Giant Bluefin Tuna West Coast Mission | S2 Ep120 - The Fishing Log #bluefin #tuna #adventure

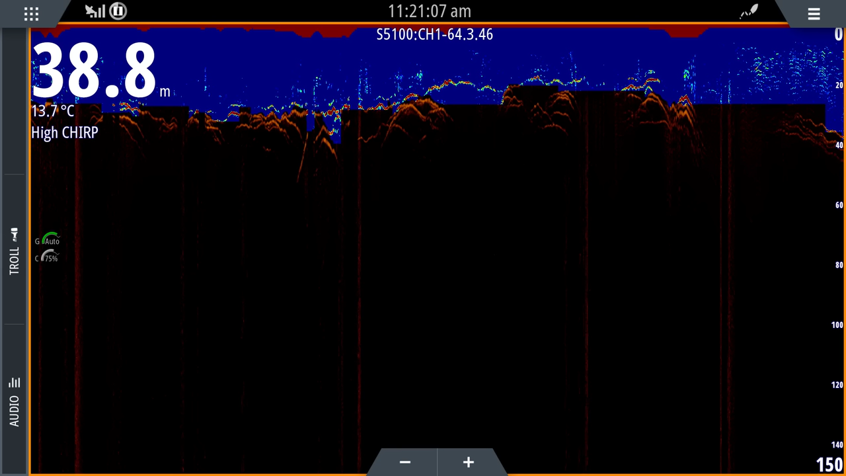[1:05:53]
On screen: depth 38.8 m, water 13.7°C
I'll get a screenshot, but you'll see it's picking up hard bottom. Thanks, man. Biblical last hour of the trip, mate.